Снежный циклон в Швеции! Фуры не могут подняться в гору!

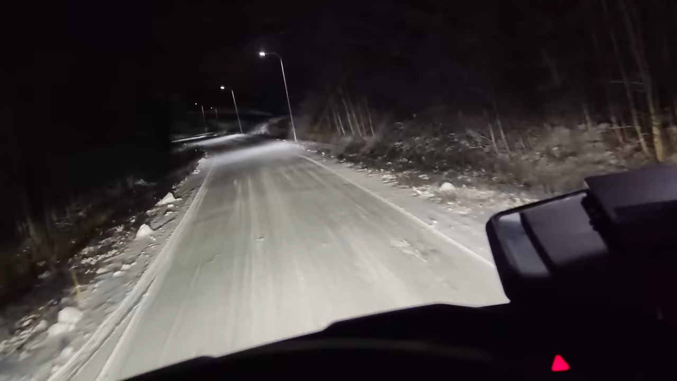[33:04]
здесь морозик взял минус 7, снега не так уж много, как и везде. То есть, видите, трава вон торчит. Здесь в тех местах уже ее не было. И я вспомнил, вроде бы как, что это за фирма, но сейчас, возможно, еще раз я в этом убедюсь. По-моему, я здесь выгружался.